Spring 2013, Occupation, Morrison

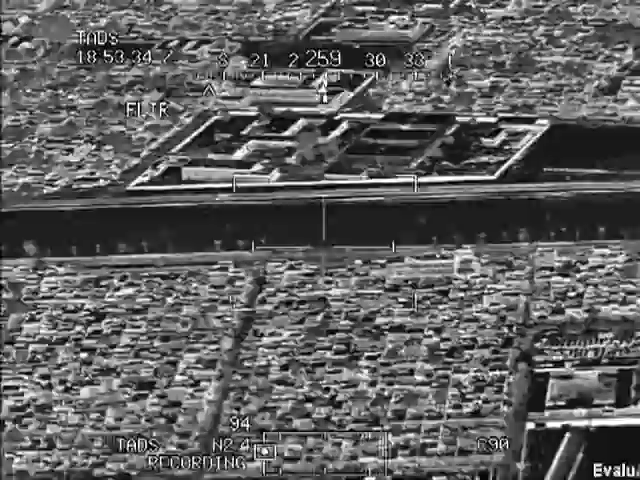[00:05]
Just to the north side of that, you'll see that one individual shot that's lit up, Brake.
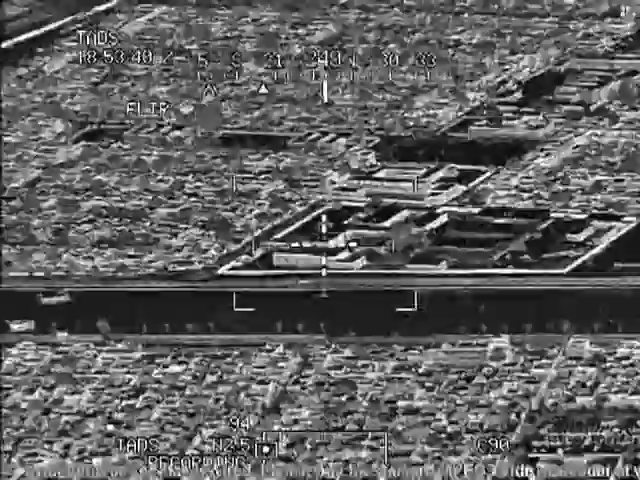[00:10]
Zone 4 for Zone 1. Also see probably some more just random firefighters
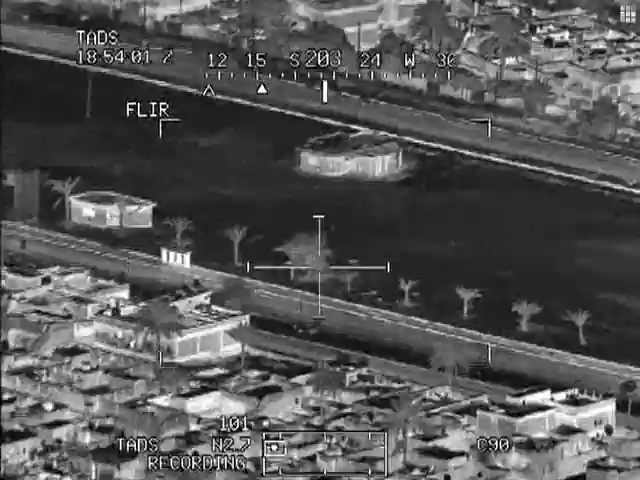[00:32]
Anything more than that, I'll need battalion commanders approval to do so, Brake.
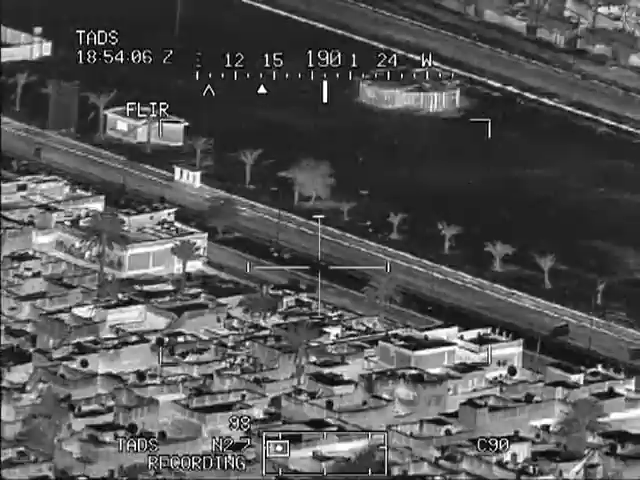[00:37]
You see a guy with an RPG, obviously that's possible intent.
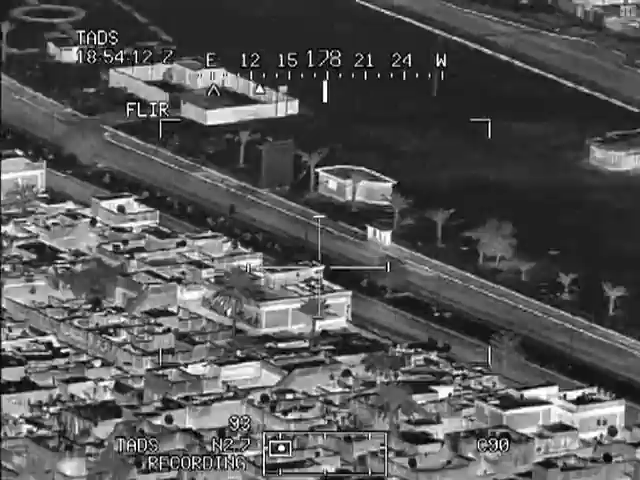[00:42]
You see individuals with AKs either engaging us or maneuvering in an offensive posture around check .20. That would be grounds for engagement as well, Brake.
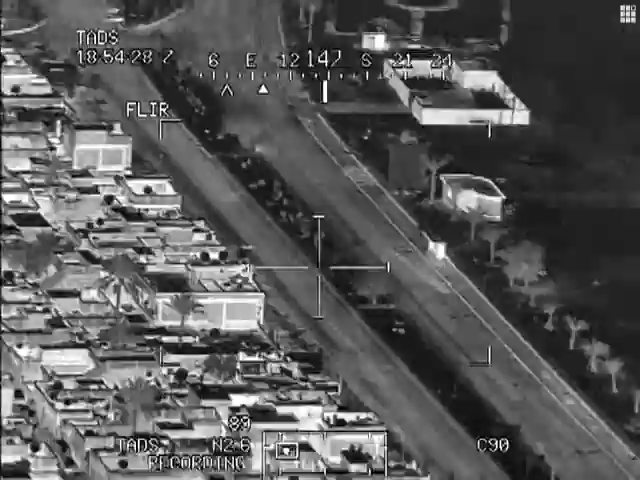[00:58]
most likely just defending their homes and whatnot.
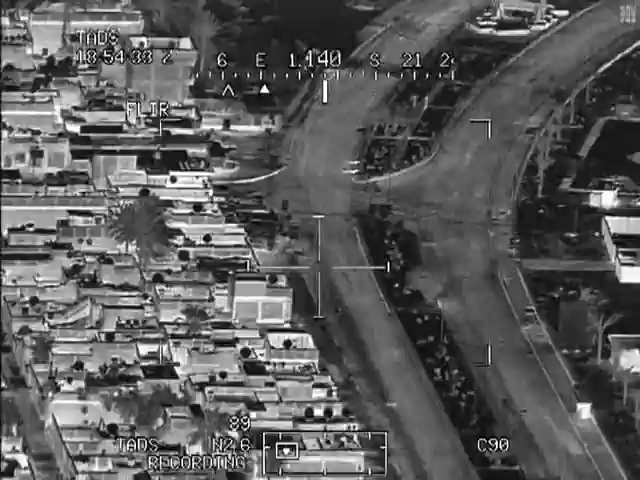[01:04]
But obviously the RPG that we've CTID'ed is a possible test.
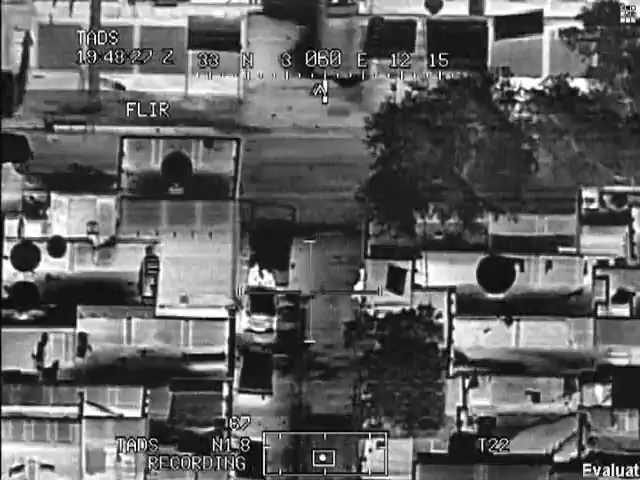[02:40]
Hold up Mike, hold up Mike, hold up 3-1. He's close. That looks like they're in the same car. 3-1, it's Mike, go ahead. There's two guys across the street. Mike, 3-1, I'm just wondering if anybody would... Oh yeah, you gotta win this, sir. You gotta win this. You gotta win this. On Vernon, in our... Oh, okay. Alright, they have to wait on us back. It looks like our back and they are armed coming out of the road right now. Long 9-06. Okay, we have a positive ID of an individual with an RPG. Break.
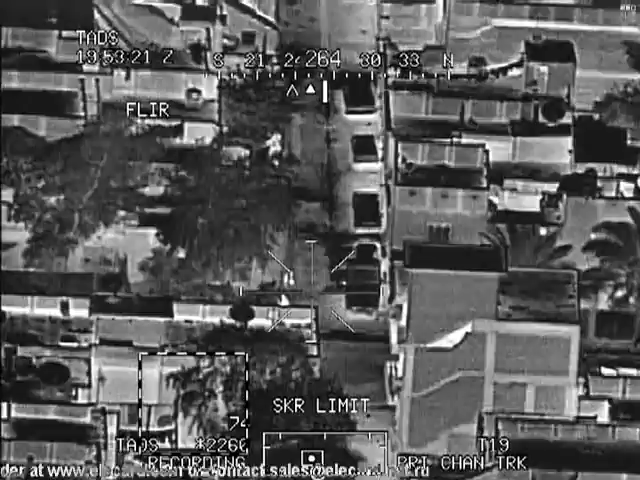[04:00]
Got backscatter. Getting our shape. Left.